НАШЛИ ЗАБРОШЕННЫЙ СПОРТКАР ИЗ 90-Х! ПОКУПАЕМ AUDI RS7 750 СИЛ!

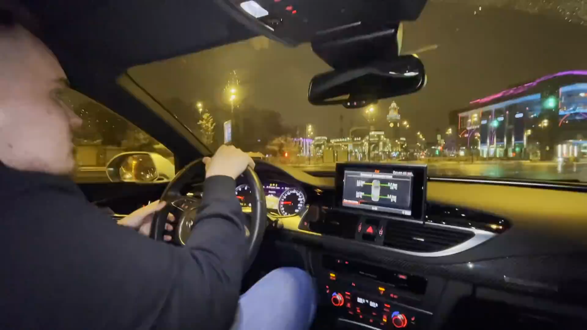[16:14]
Аккуратнее Аккуратнее Аккуратнее Мага Дикий лев Ой бля Ебать На разметке подскальзывается Бля вот пацаны Вот на это Пацана посмотрите Не скажете Что он какой-то агрессивный Дикий Я вам так скажу Это в натуре лев Смага бля Лев Спорт стабилизация Она не зацепится Она может на стабе Кое-как зацепиться Сейчас посмотрим Как разгоняется 740 сил На
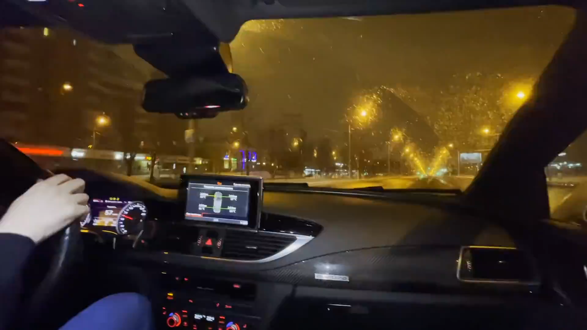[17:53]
Не Дамага Не Дамага Дамага Собачка Говорит Машину Несет Здесь На этой Штуке Вот тут Дрифтить Надо Ебать У меня Слово Других Нет Зацеп Появился В моменте Ошалеть На самом деле Я дрестись Вообще Особо Не умею На полном Приводе В принципе Несложно Ну да То есть На полном Ну я всю жизнь Почти ездил На полном Приводе Поэтому У